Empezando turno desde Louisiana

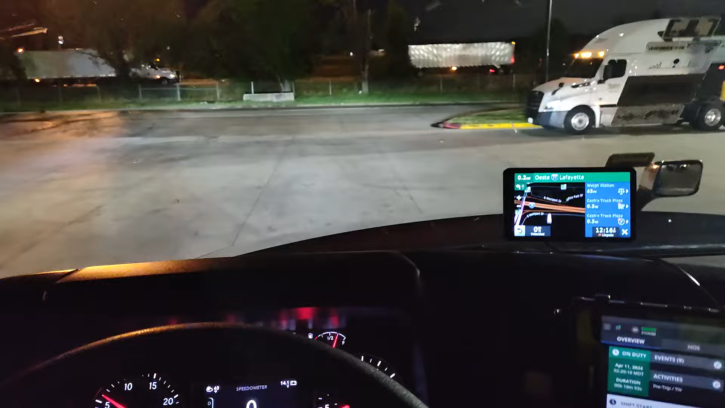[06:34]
Entonces sí venimos ahí un tanto. Ayer nos agarró, saliendo de Atlanta, nos agarró la lluviecita, varios accidentes. Pues ahí Don Güero se tuvo que aplicar. De hecho había uno, bien feo. Sí, ahí te tocó, ese ya no lo vi. Estaba una marina así para adentro y un carro volteado allá para acá. Aquel cuate ya va mal, ¿no? Por eso sí. Se paró. Es para el otro lado, ¿no, güey? Yo seguí. Entonces, así las cosas, mi gente.
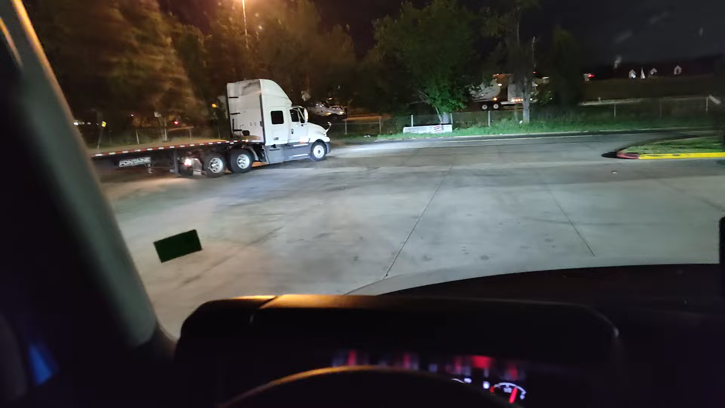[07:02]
Vamos a echarle ganotas para llegar con bien a nuestro destino. Les digo, vamos ahí más o menos pesaditos.
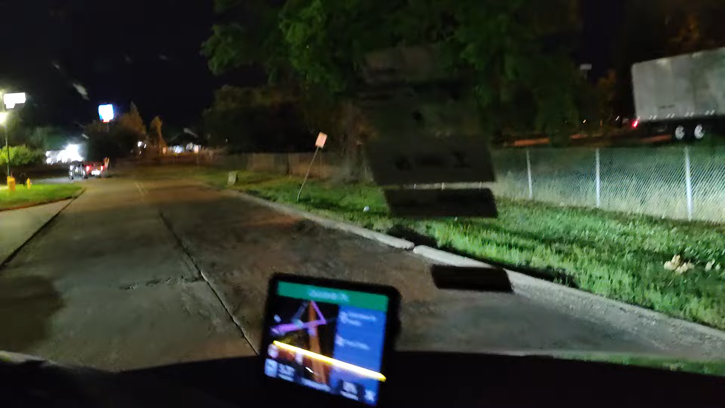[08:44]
Aquí vamos a arrancar, saliendo del track stop.
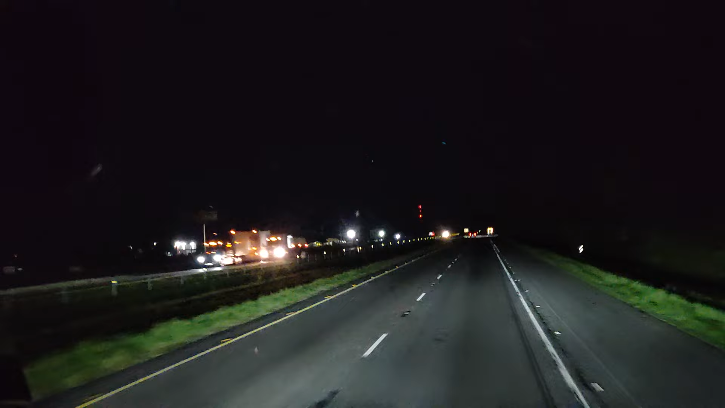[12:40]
Ahí va el sheriff, miren, ahí va el sheriff. Señor Justicia. Aparentemente se ven las carreteras muy... Da esa sensación como muy solas, pero... No, están más vigiladas que... Por todas las corporaciones, ¿no, bueno? Así es. Sheriff, constable, State Trooper, Policía del Estado, el DOT.
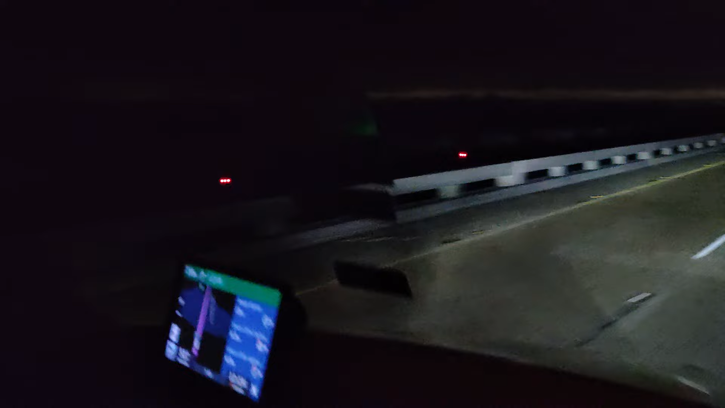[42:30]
No, pero son para las embarcaciones, ¿no? Pero... Para que vean la altura. No vaya a pasar lo que pasó allá, Para los carros es... Ahí viene la velocidad. Velocidad. 60 para los carritos y 55 para las trocas. Y de repente están mucho policía, ¿eh? Sí. Que hay compañeritos que les vale gorro y van tendidos como bandidos.
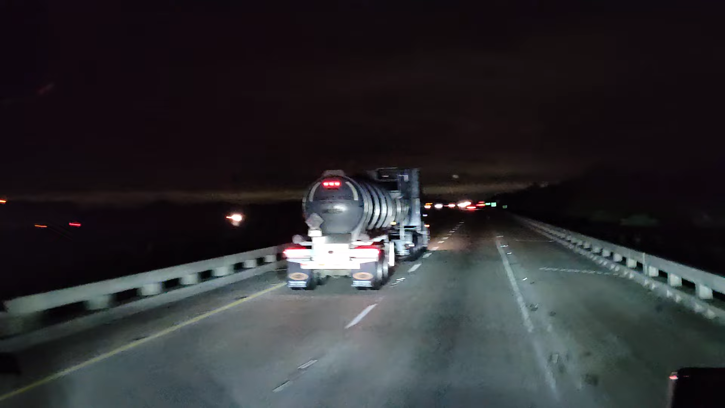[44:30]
Y me contestó un gringo, porque le pregunté que si hablaba español. Mira, allá ya pararon a un compañero. Ahí está, mira. Ahí viene, mira. Hey. Ahí va atendido el policía. Mira, por ejemplo, este compa, mira, guacha, yo voy a 53.
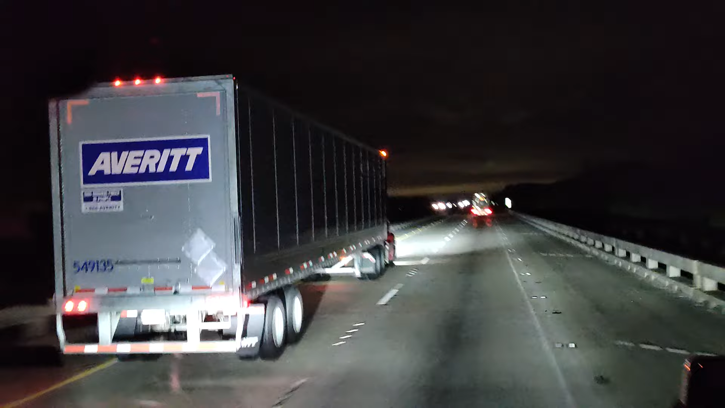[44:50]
Ese no va a 55. Le perdió a 63, 65. Ahí lo voy a ver si lo agarro aquí con el marcador. Va a 62. Sí. O sea, va arriba a 7 millas. 64 ya me marcó ahí. Yo veo, carnal, que te dijeron en el departamento de safety. Me dijeron que... Ay, pensé que era policía ese. Dije, ahí va por el... Me dijeron...
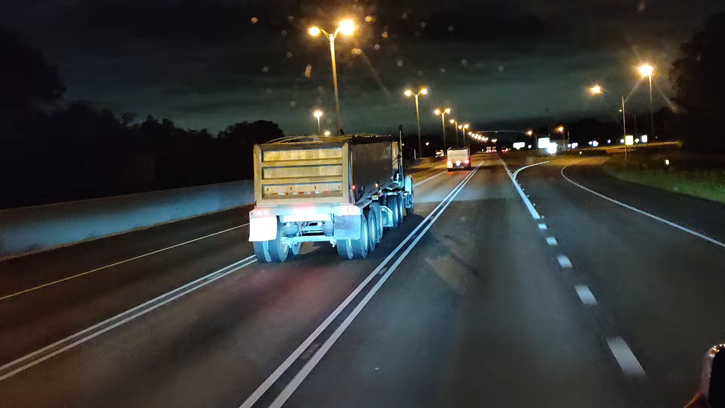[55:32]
Esa es la entrada ahí al lado derecho de la báscula. Y ahí hay una báscula, ahí te agarran los pesos por eje.
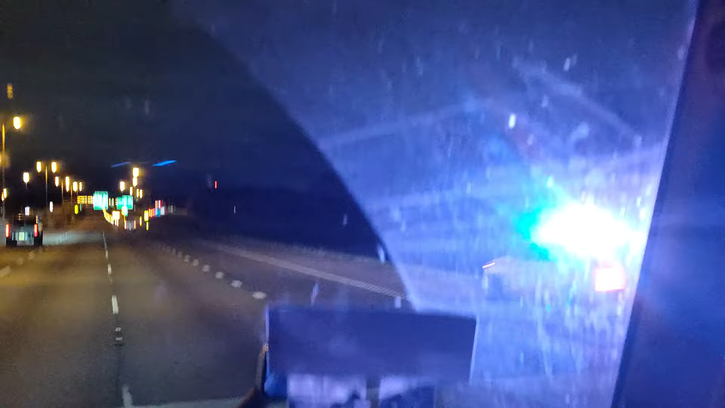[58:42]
Anunciando. Ese es uno de Luisiana. Estamos en Luisiana ahorita. Sí. El estado de Luisiana. Está anunciando de que hay una... Un carril cerrado. Hay una zona de construcción. Siempre hay... Perdón. No sé si has visto, bueno, que en las noticias que muere mucha gente, trabajadores de las carreteras, de la gente que va distraída.
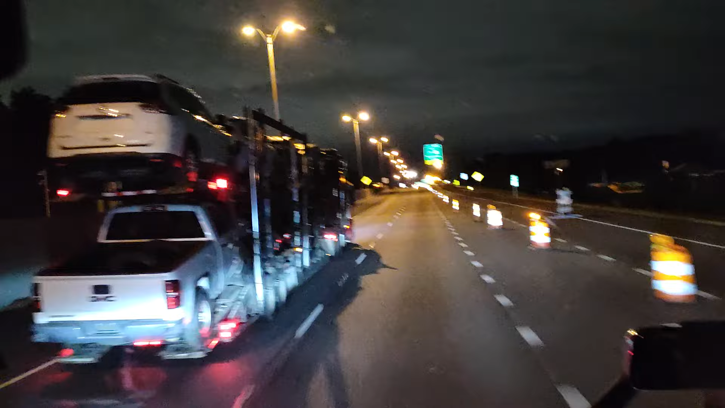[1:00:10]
Y los vemos que... Que van manejando, sí, llevan el teléfono ahí, van maniobrando el teléfono y manejando y tendidos, ¿eh? Van para allá y para acá, y ese tipo de conductores pues son un riesgo para nosotros y para los trabajadores.
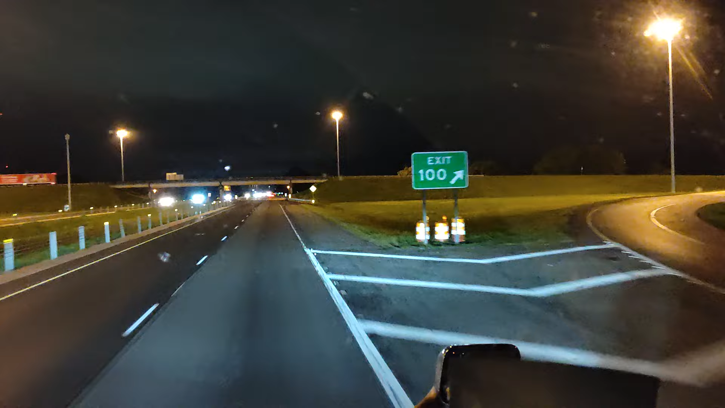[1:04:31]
Tenemos que ir atentos porque en lo que es la unidad comercial, el tráiler, es las multas son muy caras acá, muy caras. Ahí va la talachera. Ahí va la talachera de acá de Luisiana. ¿Cuánto va, güero? Llevamos una hora con 4 minutos. Una horita ya. ¿Ya traes sueño, güero?